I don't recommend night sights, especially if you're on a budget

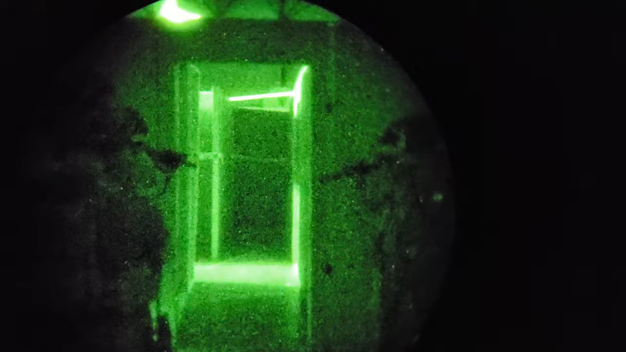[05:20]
Now, even under night vision, if we transition to the military mindset, I have utilized night sights and other tools under night vision. You know, single, monocular, dual tubes, all this stuff.
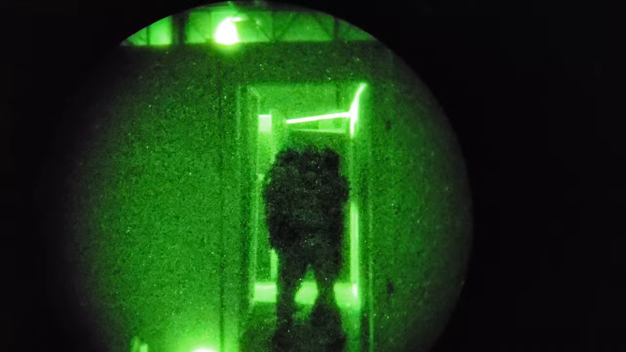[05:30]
And honestly, it still doesn't work that great. Even when you pull your weapon system up and you're trying to see this through night vision,
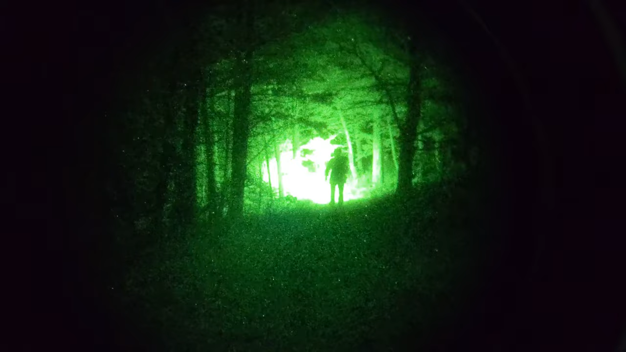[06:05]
But that is a solid tool because when you put up your red dot through night vision, it's right there.
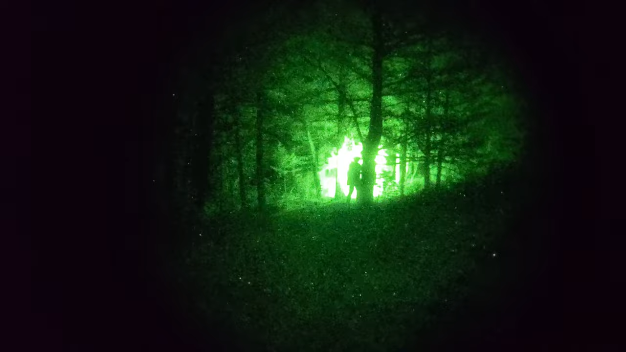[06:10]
It's clear and concise. Now, with this, night vision has a specific focal distance.
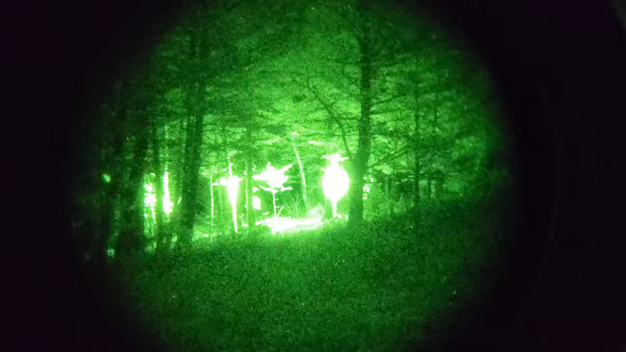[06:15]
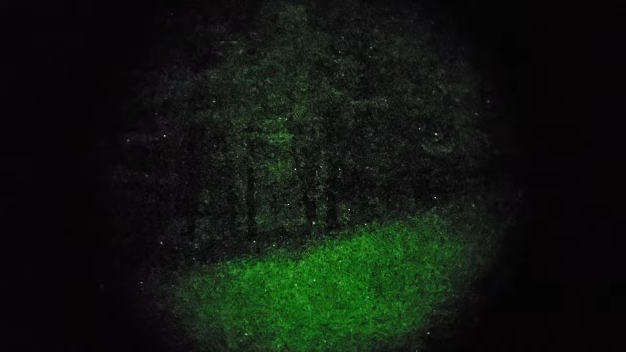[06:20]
You have to, you know, adjust your night vision device to see clearly at a certain distance.